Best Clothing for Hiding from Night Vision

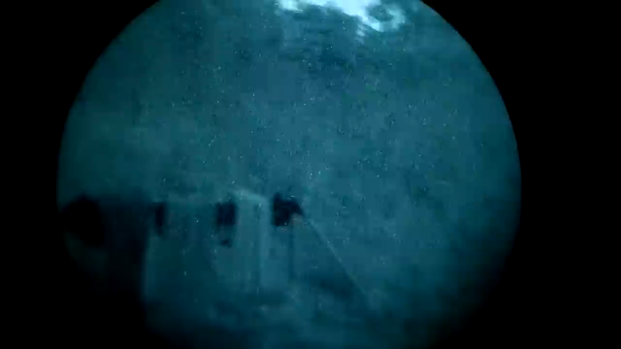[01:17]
The PVS-14 was set to IR on mode which throws its own low-grade IR beam. That is noted by this red bulb here that you can see in the corner of the screen.
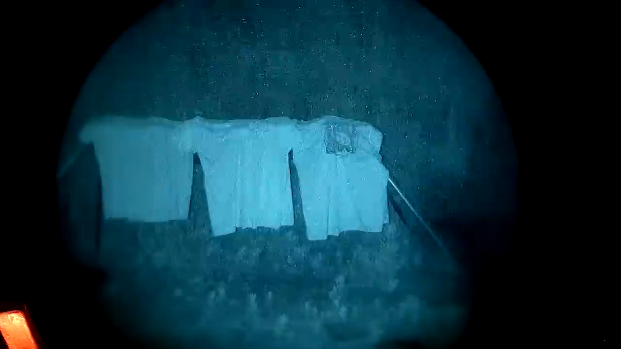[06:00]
And I'll have all the color images and composition tags on screen for all the clothing items that we use throughout. Basically, t-shirts are reflective.
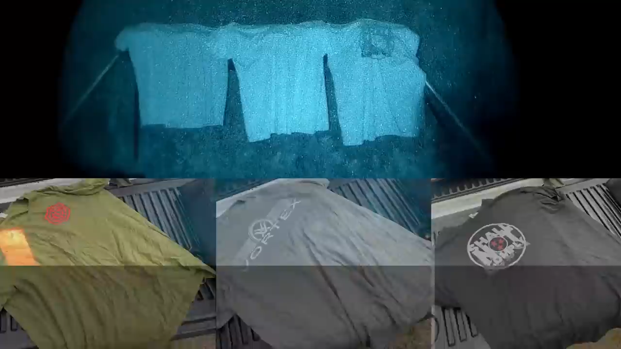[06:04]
You get slightly better performance out of an all-cotton t-shirt than out of a poly mix, but not much. As far as breaking up your backdrop, any kind of writing or logo whatsoever is definitely a problem.
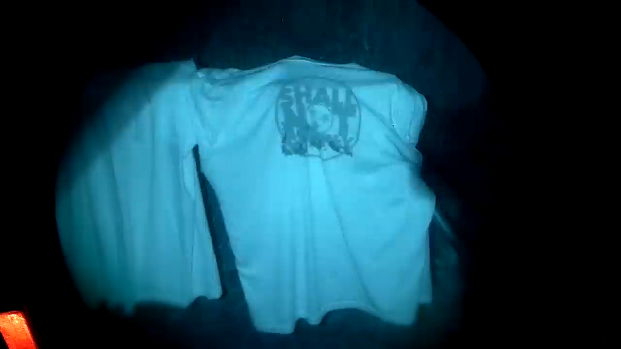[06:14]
Moving on to pants. I wear a lot of jeans.
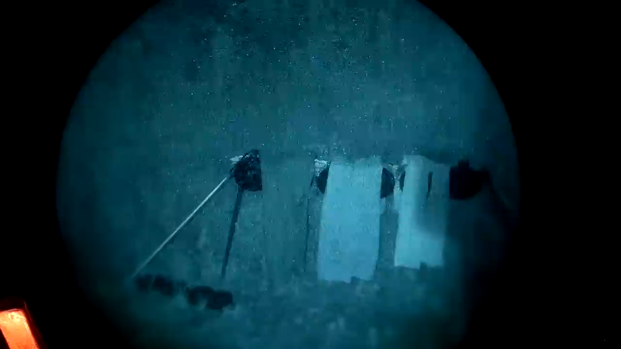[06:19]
We have a pair of Victos gunfighter jeans here, and then also two other just random types of pairs from my closet.
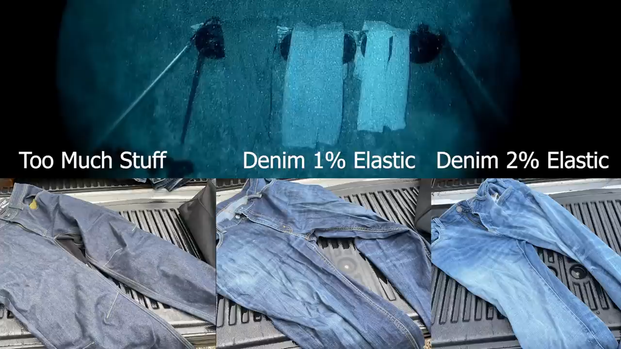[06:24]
One of them is considered a stretch fit, and the other one is just a regular jean. The Victos pair clearly has something special going on here. In my opinion, is there something special going on with that pigment that they're using?
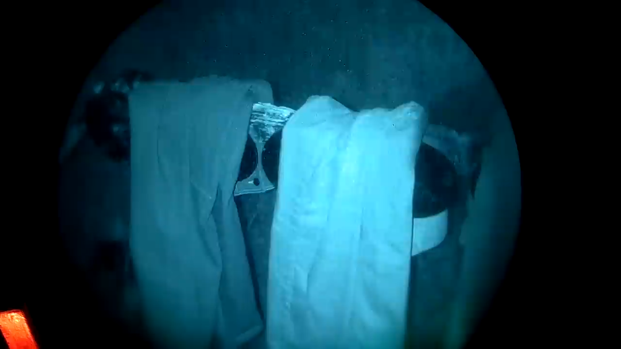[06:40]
Because these jeans do not look like regular denim as far as the pigmentation of the jean is concerned. The denim is not a color that I have ever seen anywhere else on the market.
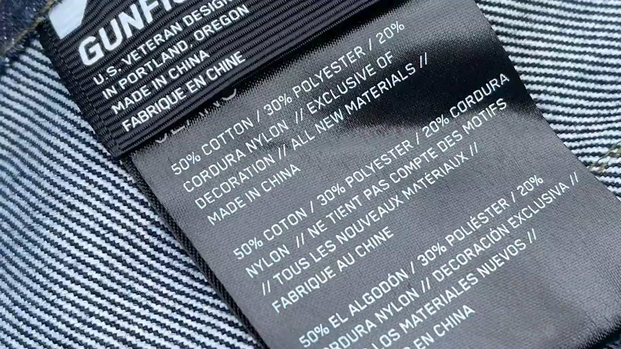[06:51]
Continuing with pants, we have some tack pants. These are Vertex. One is in tan, and the other is in multicam.
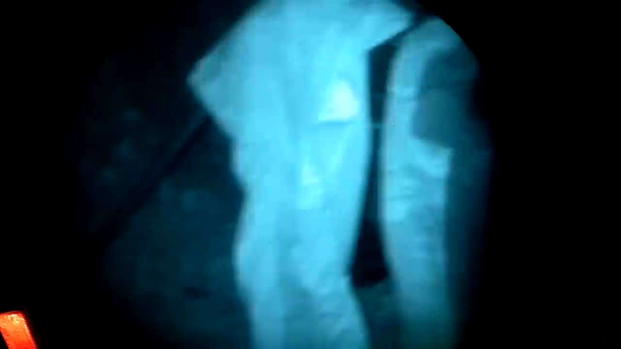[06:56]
While this is much less impressive than the jeans comparison,
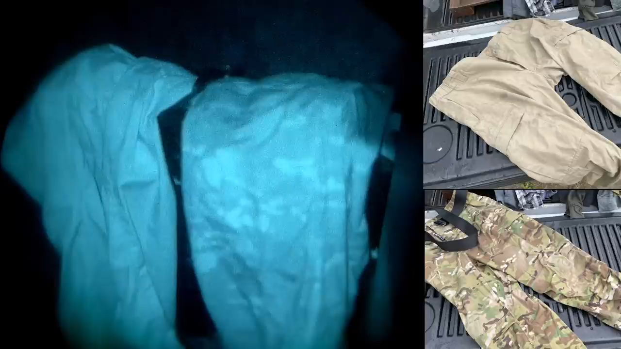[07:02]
this is licensed multicam, and there's definitely a difference in performance here. I threw in a pair of gym shorts.
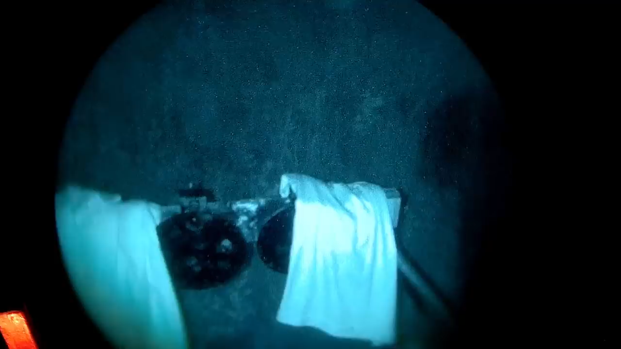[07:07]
Don't use gym shorts. But go figure, Adidas sweatpants are less reflective.
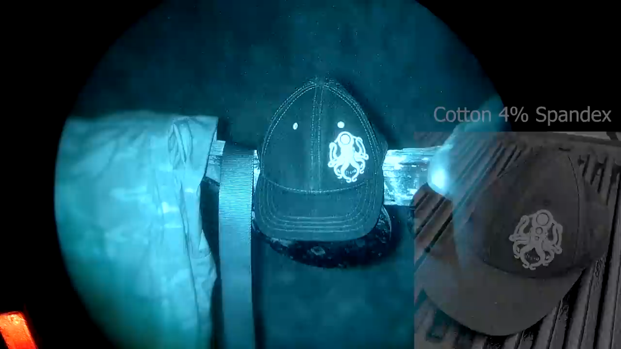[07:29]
Basically, you can see a trend developing here. The cotton hat crushes all the others.
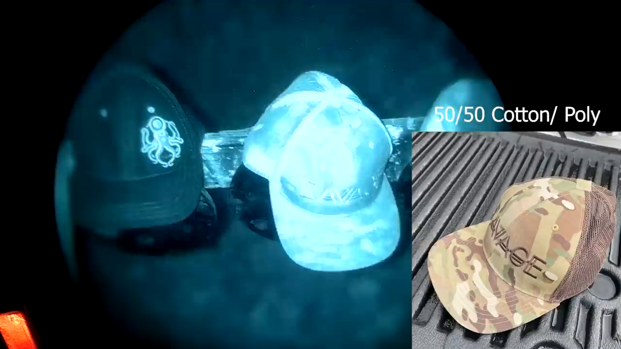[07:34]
And also, I'd like to note that this multicam hat is not licensed multicam.
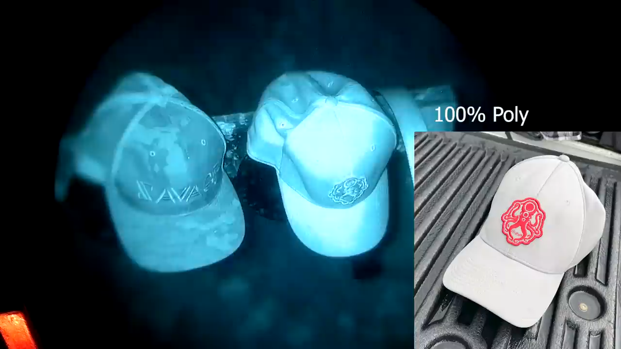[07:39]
It's also a flat brim hat. Don't buy flat brim hats.
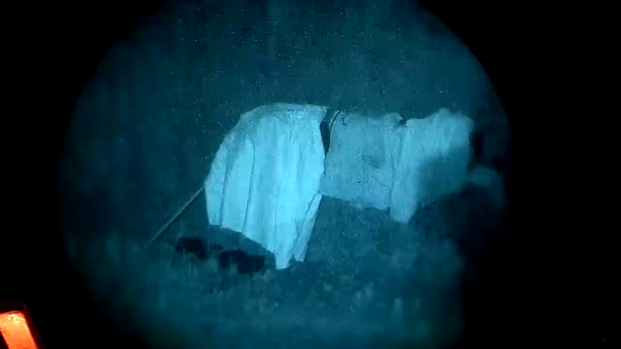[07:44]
Let's move on to jackets, and I have four examples here. The first is a waterproof shell. It's basically worthless.
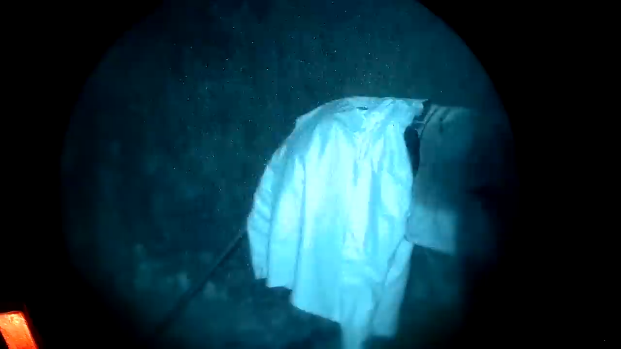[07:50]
As you sort of would expect, a water repellent surface can't be very porous at all.
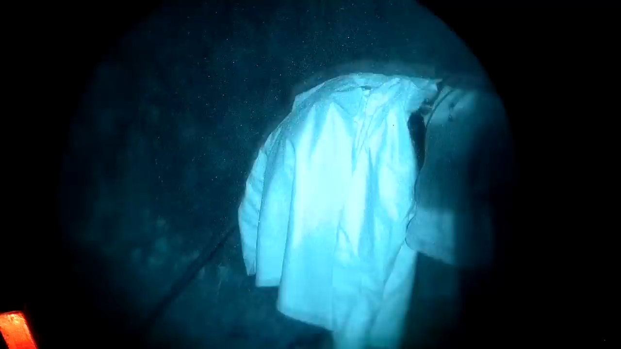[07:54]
Notice that the camo is basically not there in this respect.
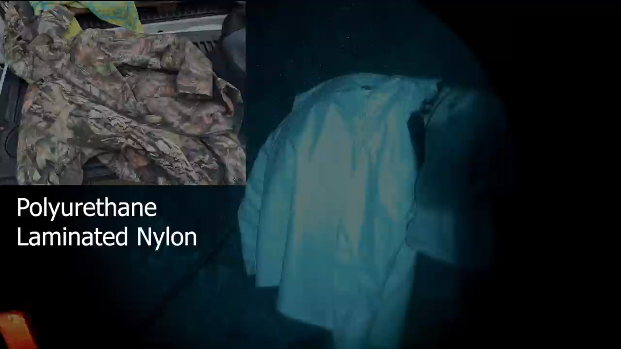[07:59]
Next, I have a cheapy water-resistant jacket that I picked up at a department store at the last minute.